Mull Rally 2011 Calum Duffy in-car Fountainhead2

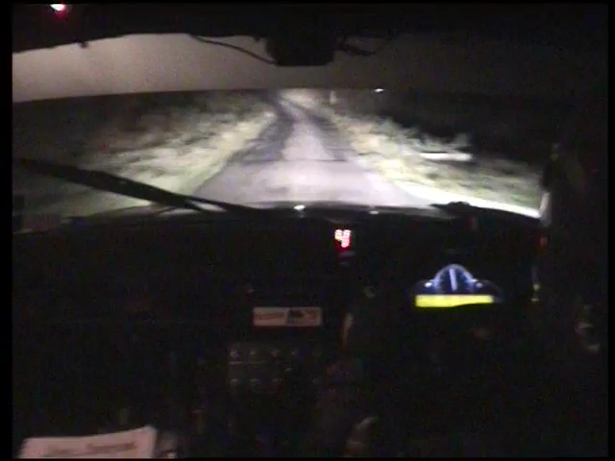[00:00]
100 to flat over brow, plus flat over brow, 100, watch your braking for right 6.